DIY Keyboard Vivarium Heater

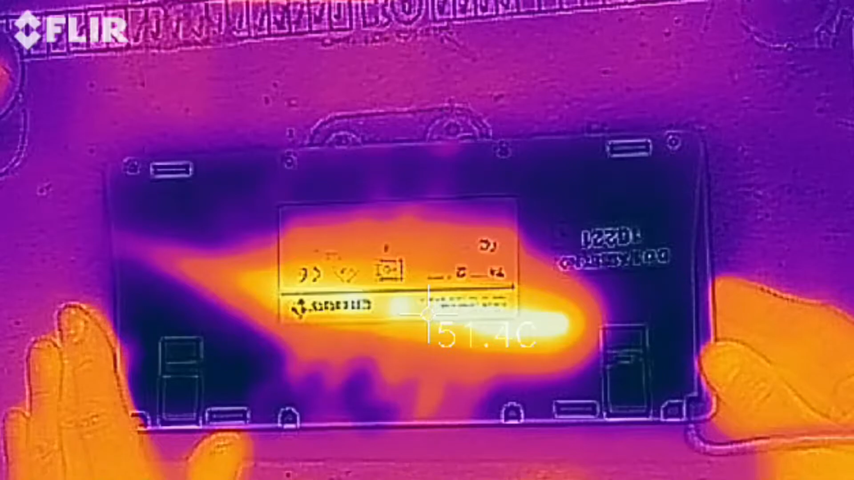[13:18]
On screen: spot 51.4°C
See, I cooled it down with my hand there, sucking out all its heat there.
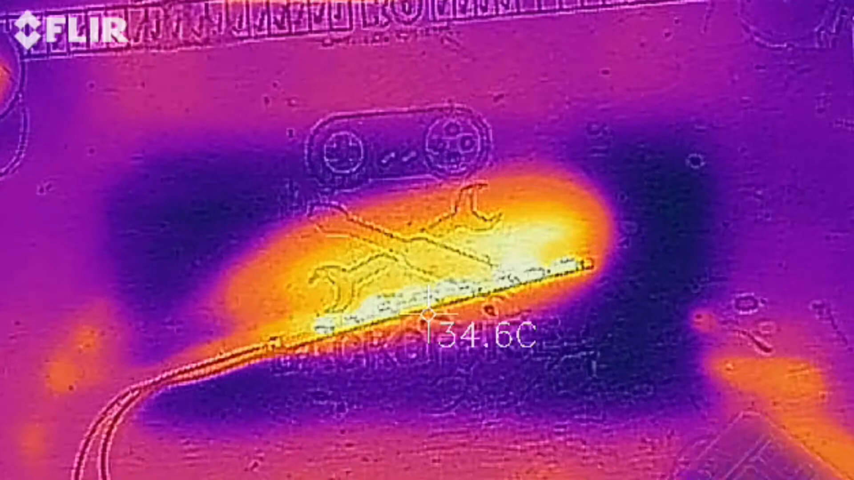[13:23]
On screen: spot 34.6°C
And there's our little bar. So yeah, it does the trick. It certainly heats things up.
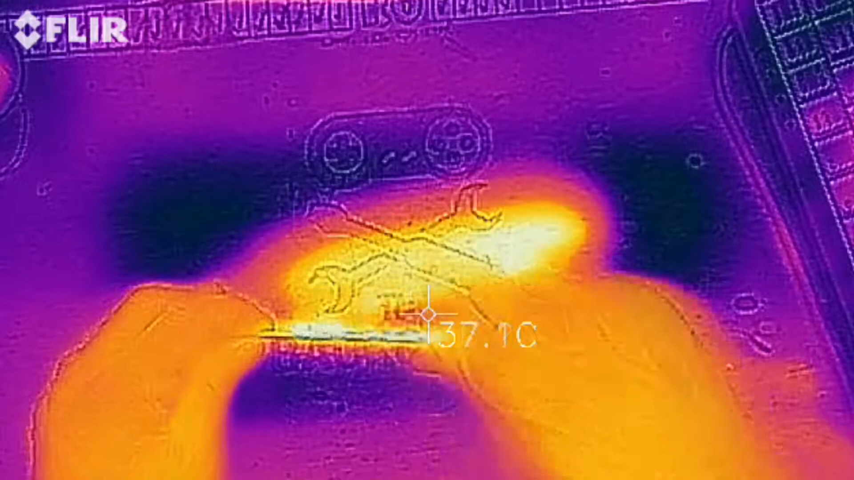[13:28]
On screen: spot 37.1°C
If you want it to be a keyboard heater though, I would suggest you'd have to build it inside, you know,
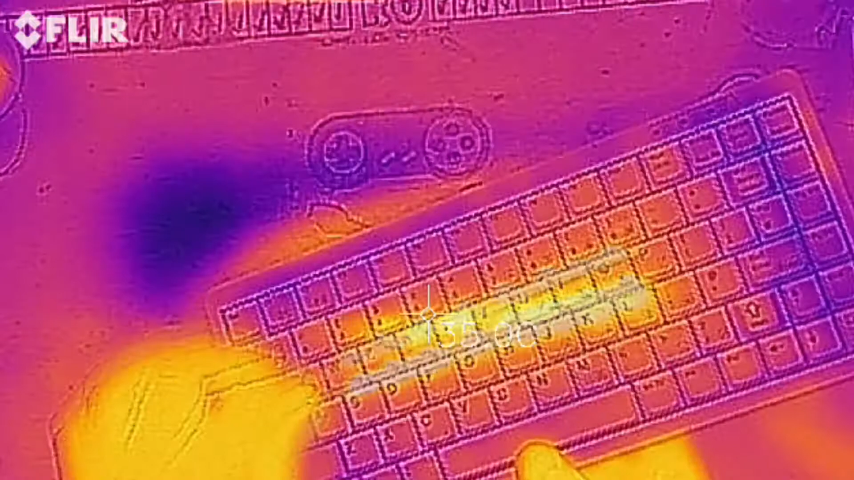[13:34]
mount it as close to the keys as you can, and then hope, of course, that it doesn't melt the membrane or anything. Look, it looks really dramatic in the heat image, like a lightsaber.
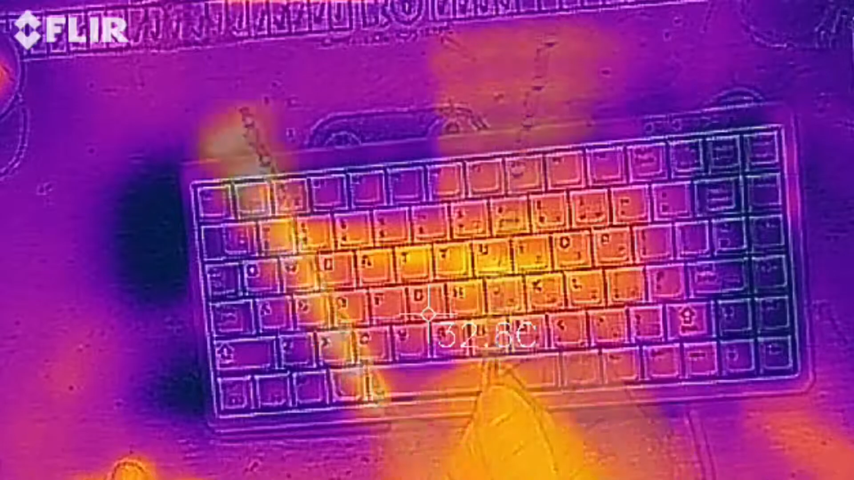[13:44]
Now, another use for this though, a slightly more serious use is it would be nice, you could use it to heat your coffee.
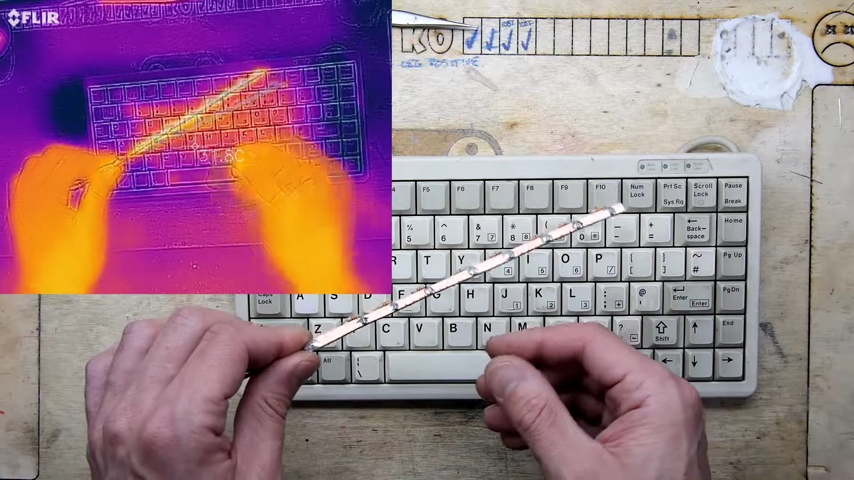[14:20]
But yeah, that's a good experiment. Maybe I might make a resin enclosure for this so it's a more experimenty block and dissipates the heat a little bit.
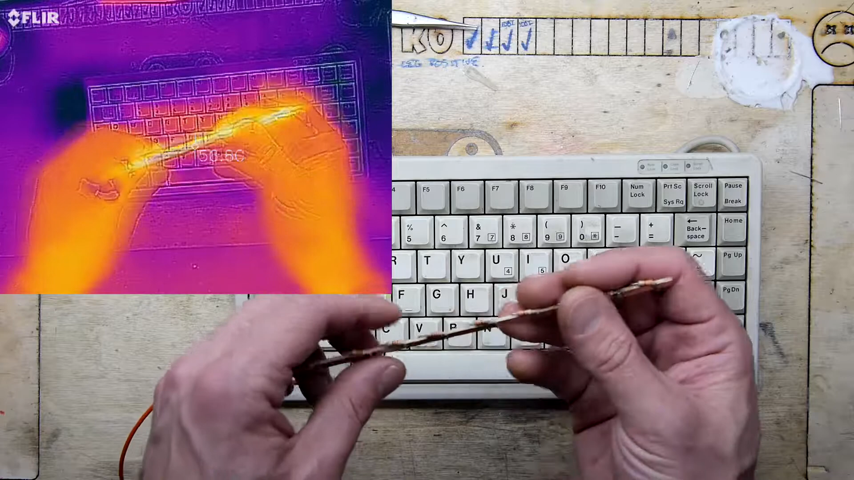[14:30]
It's a bit too hot to touch on those little point sources. And I'll just put it under the FLIR one last time.
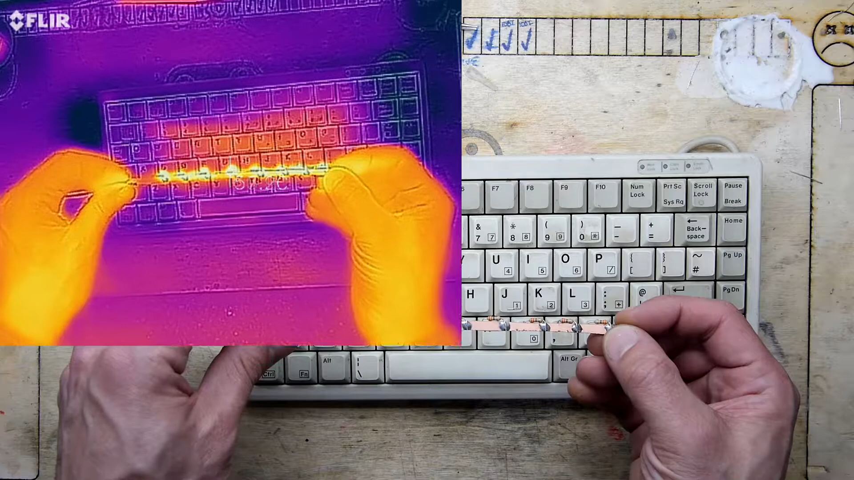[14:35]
And it does look to be, it's running near 60 degrees on those.
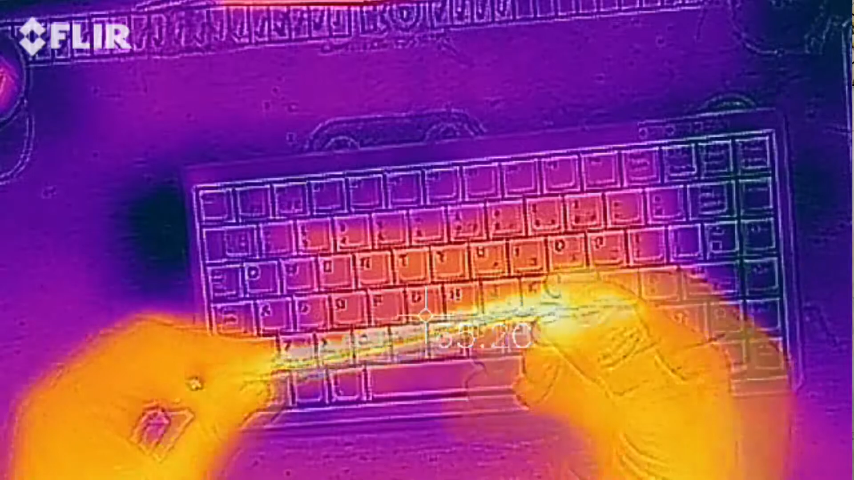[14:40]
Toasty. So yeah, please let me know if you can think of any uses for that. And if you...